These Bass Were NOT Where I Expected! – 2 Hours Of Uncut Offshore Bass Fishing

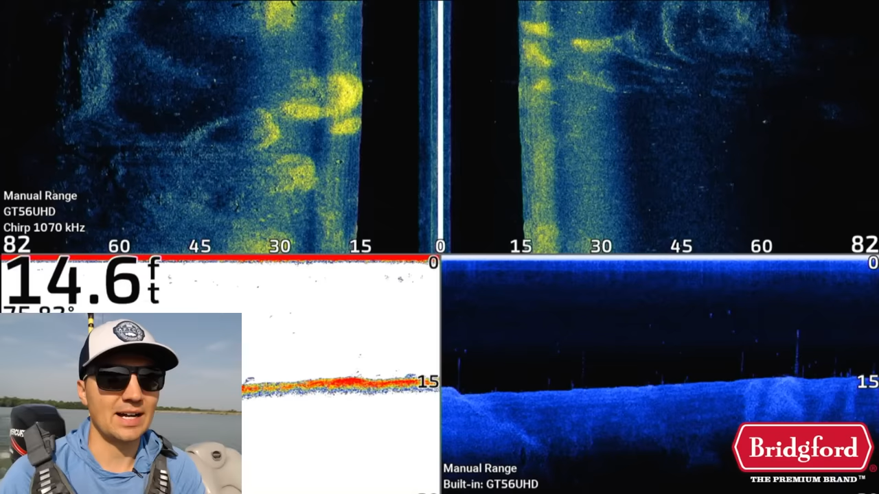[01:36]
On screen: depth 14.6 ft
And 3, I need to figure out the types of structure and cover that they're around.
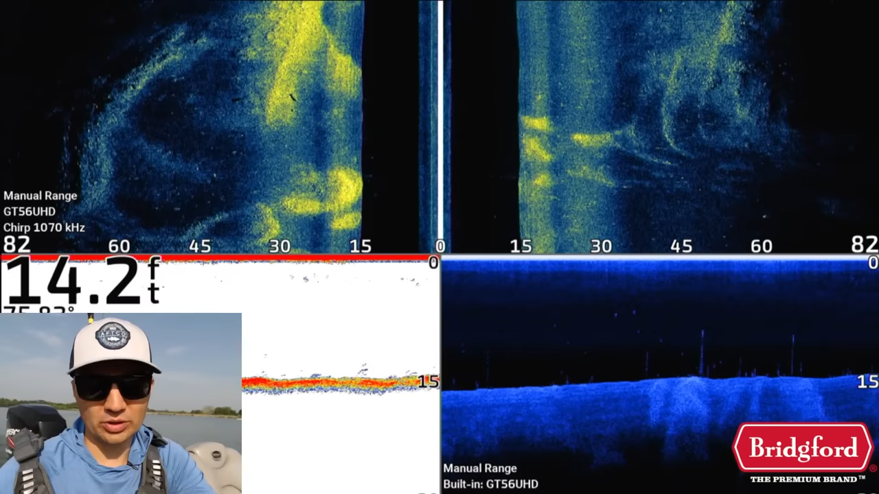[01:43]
On screen: depth 14.2 ft
Now, to determine the depth of the fish, really the best way to do that is just to start seeing some fish on the fish finder. Are most of the fish setting up in 15 feet of water, 10 feet of water, 5 feet of water, things like that. I also need to get a general sense of the cover that's in the lake.
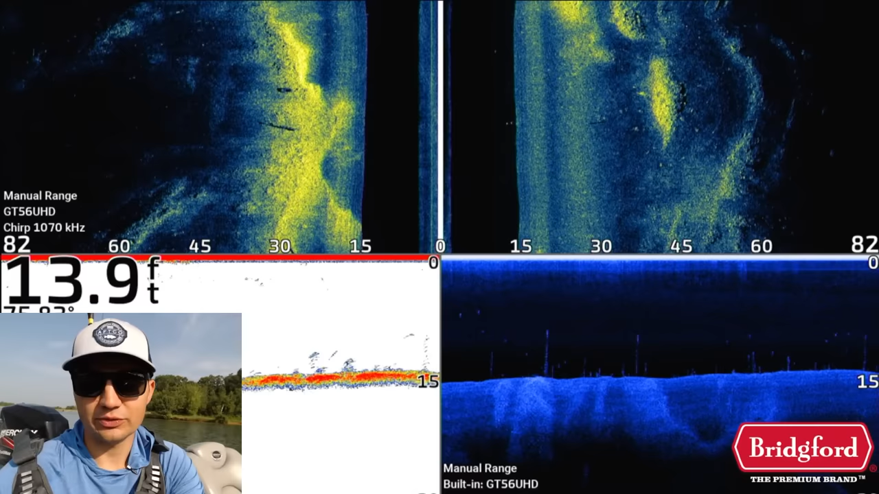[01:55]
On screen: depth 13.9 ft
Right now we have a lot of grass that's actually in this lake. And I also need to get a sense for the general structure we have going on.
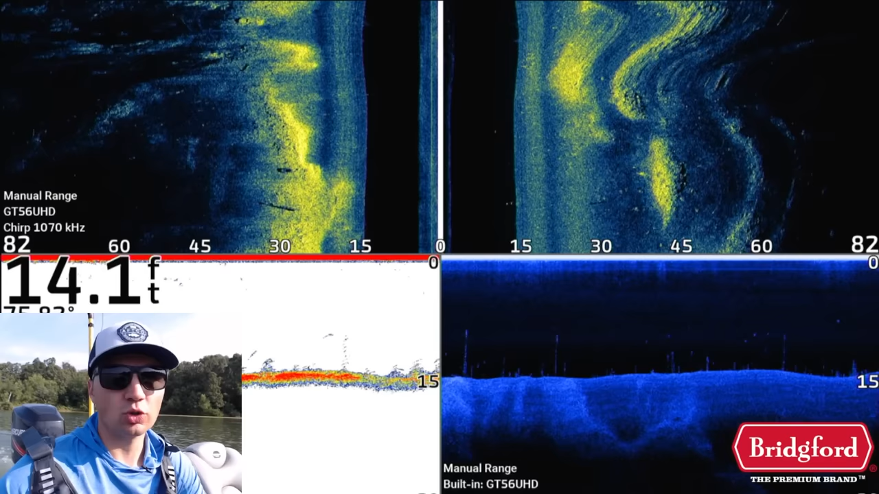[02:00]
On screen: depth 14.1 ft
I'm basically just zigzagging out here in the open,
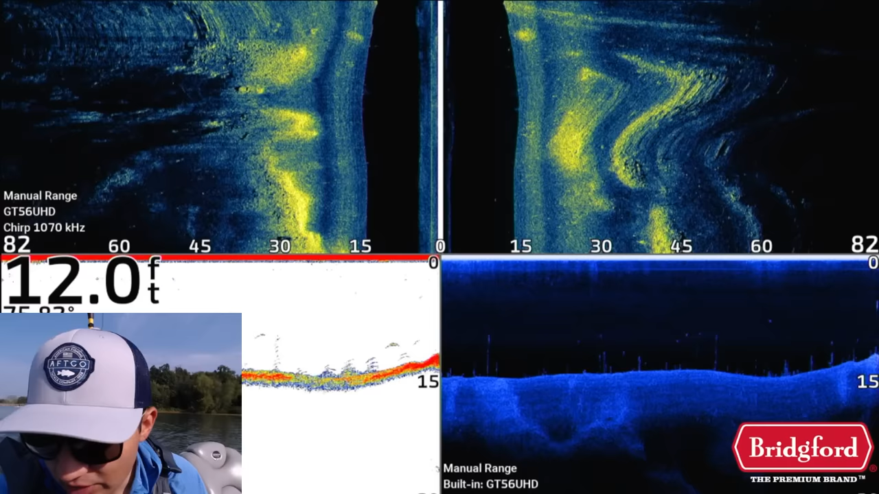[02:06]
On screen: depth 12.0 ft
not doing anything crazy, but you can see that there are actually a handful of fish that are setting up on the 2D sonar mixed in with some of this grass.
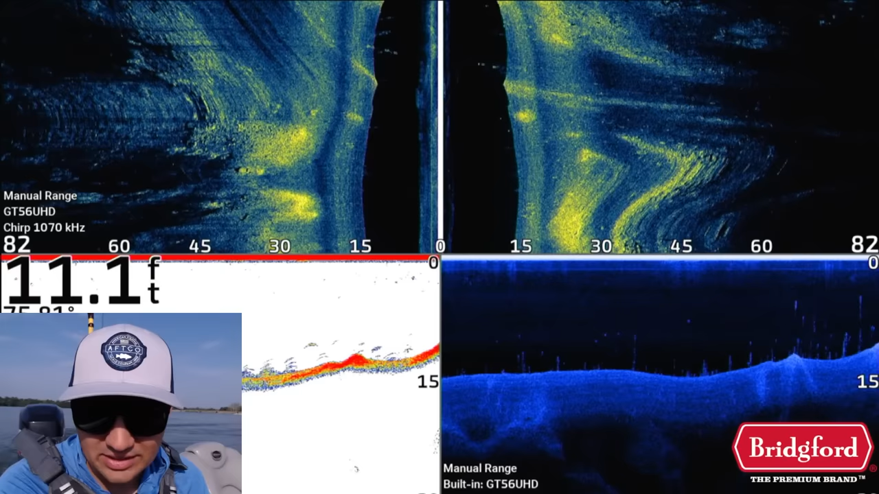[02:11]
On screen: depth 11.1 ft
There's some grass and there's some fish, and this grass is sticking out pretty deep into the middle of the lake.
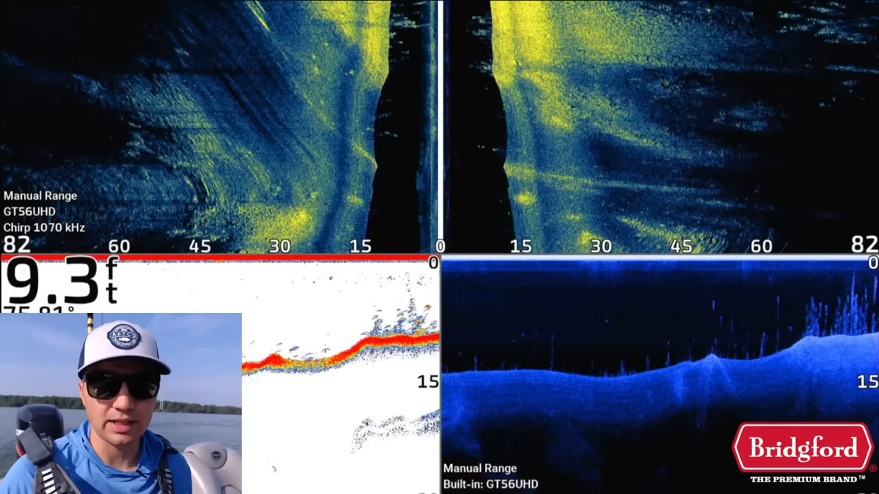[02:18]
On screen: depth 9.3 ft
I mean, it's out here in 9 to 12 feet of water, which is really interesting.
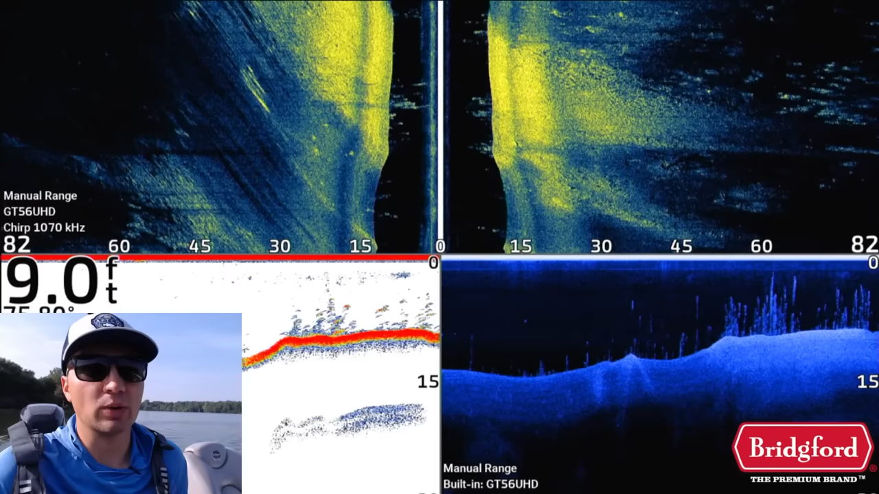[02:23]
On screen: depth 9.0 ft
Normally, I don't see that much grass growing out in this lake, and that could be a player for sure. I'm not going to make any decisions right off the bat.
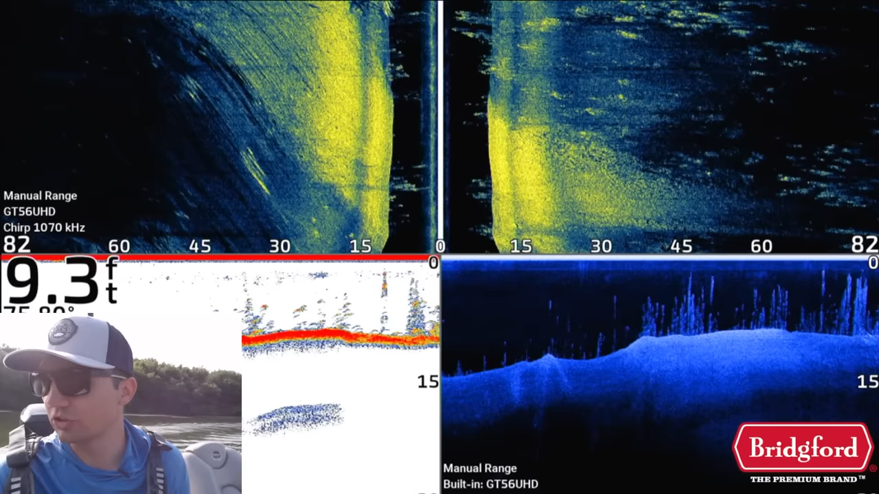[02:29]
On screen: depth 9.3 ft
I'm also not necessarily seeing any specific bait fish or like fry or bluegill just off the bat here,
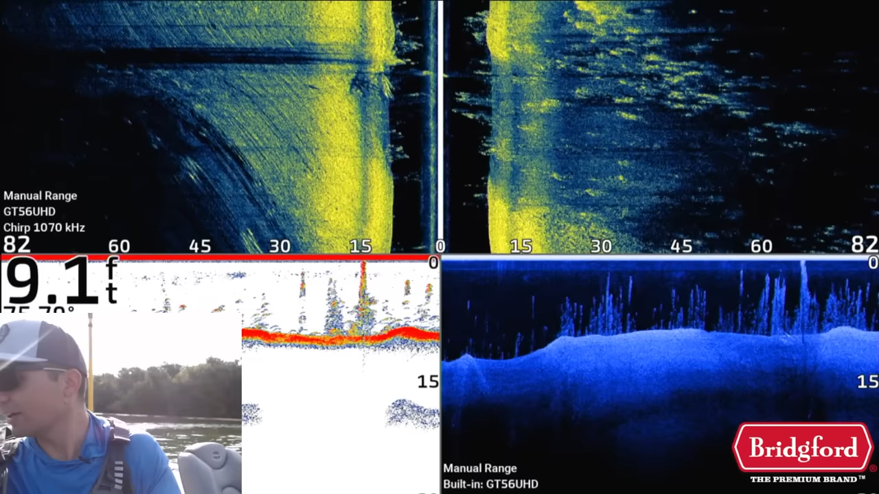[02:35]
On screen: depth 9.1 ft
but that doesn't mean they're not out here.
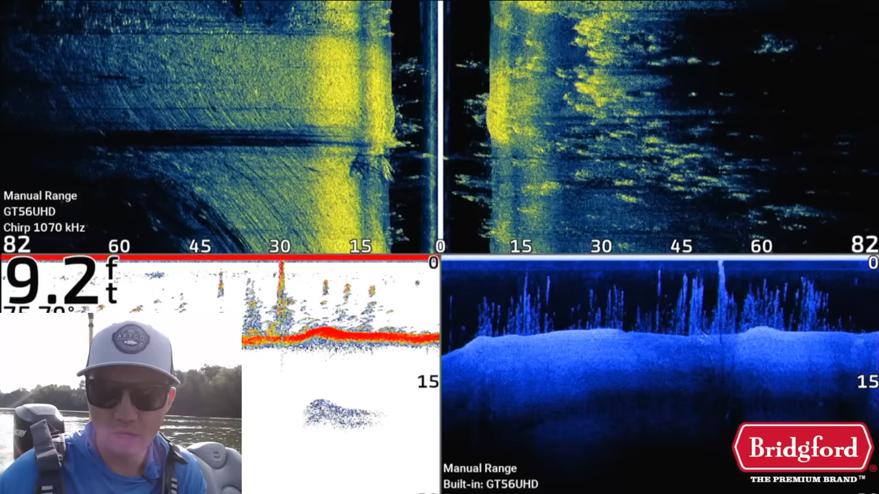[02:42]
On screen: depth 9.2 ft
Now, when I'm graphing around offshore grass like this, you're going to have a hard time seeing exactly
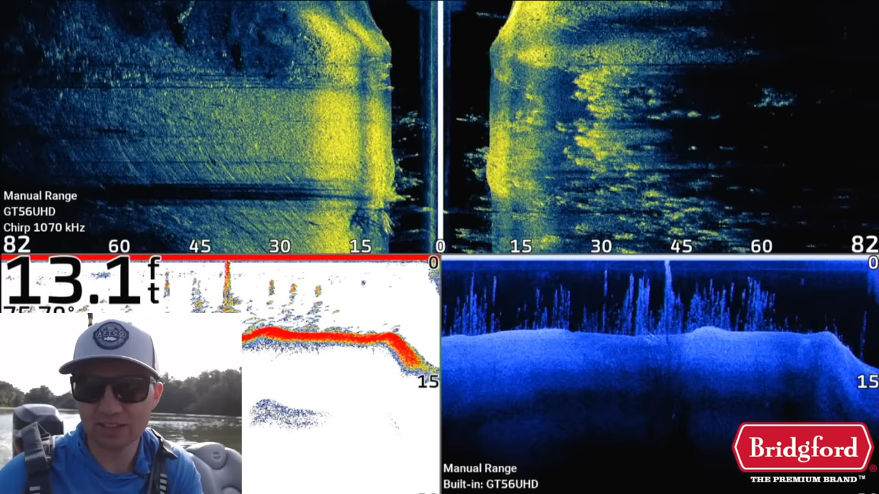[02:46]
On screen: depth 13.1 ft
what's happening on the bottom because there's a lot of grass that gets in the way of your image.
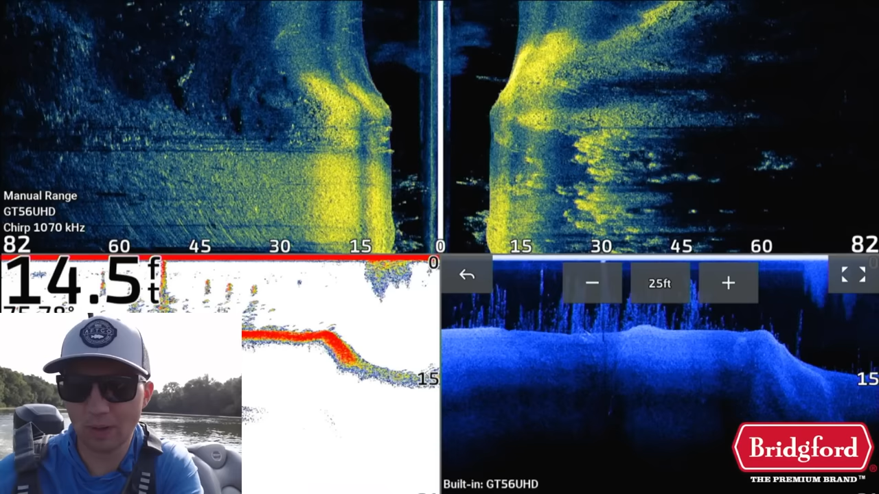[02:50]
On screen: depth 14.5 ft
So I'm not going to be able to determine fully if there are a bunch of fish in this grass just by graphing with my down imaging in 2D.
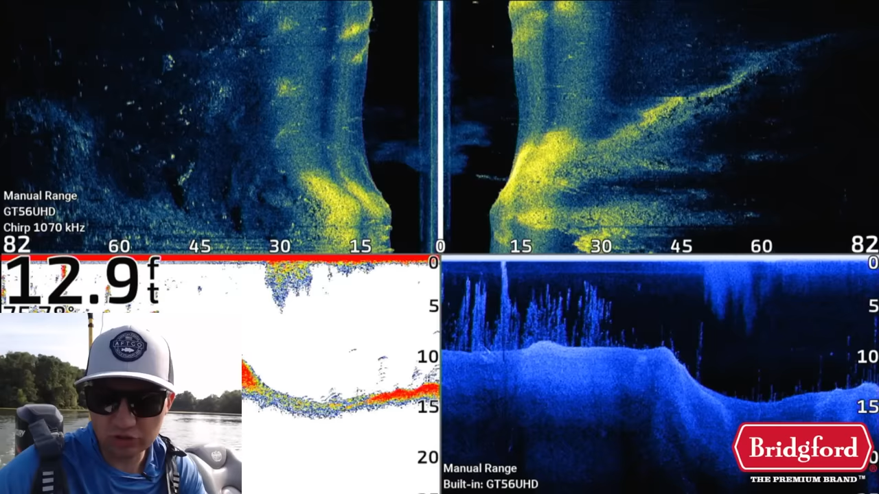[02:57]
On screen: depth 12.9 ft
I am seeing a couple of isolated dots here on my down imaging.
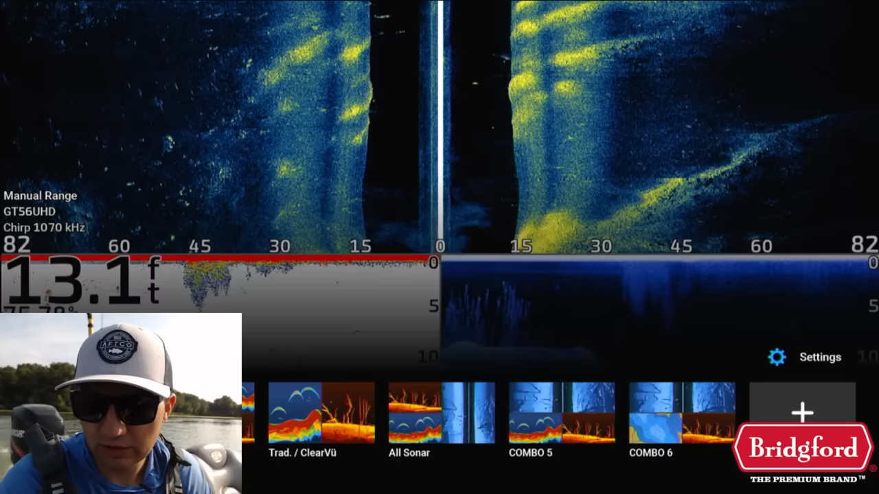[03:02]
On screen: depth 13.1 ft
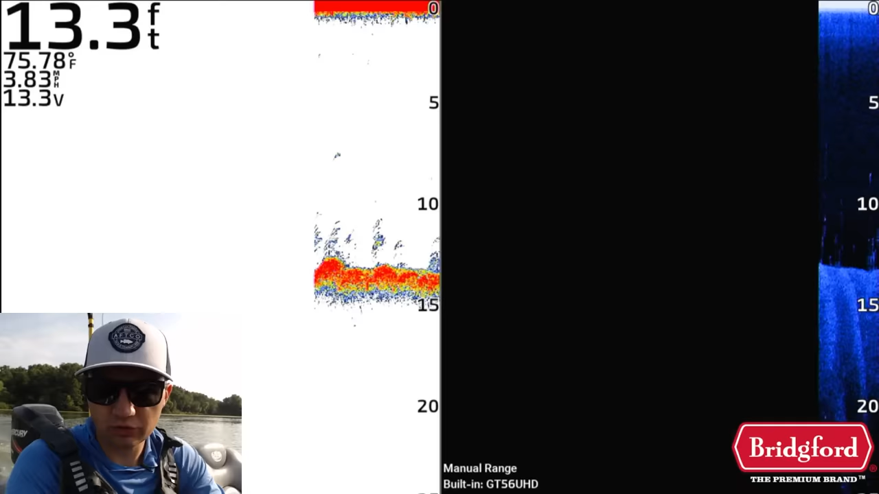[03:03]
On screen: depth 13.3 ft, water 75.78°F, speed 3.83 mph
If you switch over to this view, you can see that there is an isolated fish right, I'll pause this,
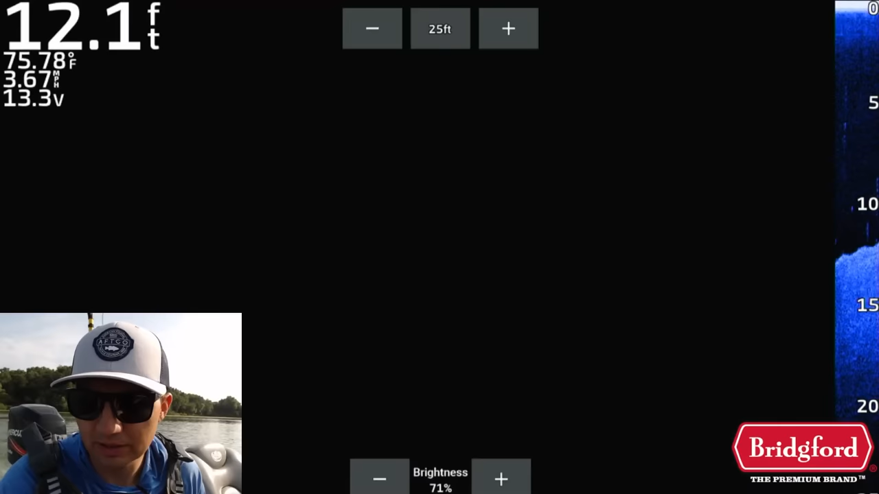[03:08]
On screen: depth 12.1 ft, water 75.78°F, speed 3.67 mph
make this full screen, right about here.
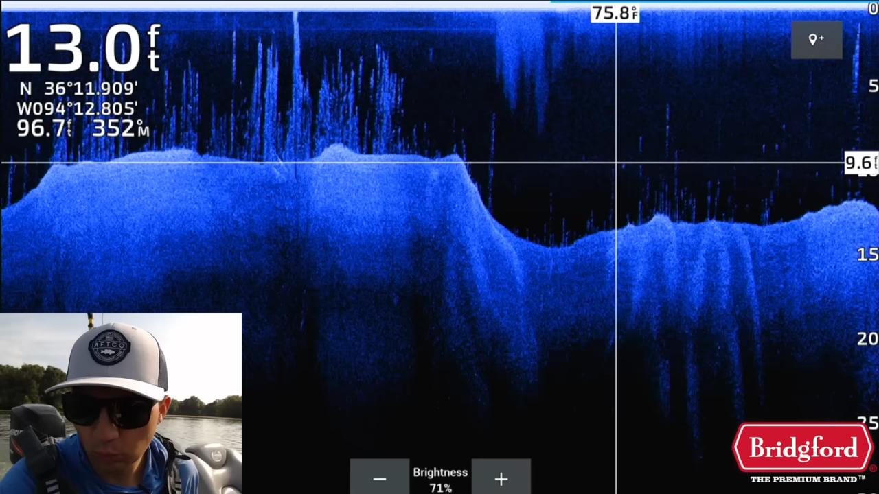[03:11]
On screen: depth 13.0 ft
There's one dot right there, right there. And I'll move away so you guys can see that. There is a fish right there.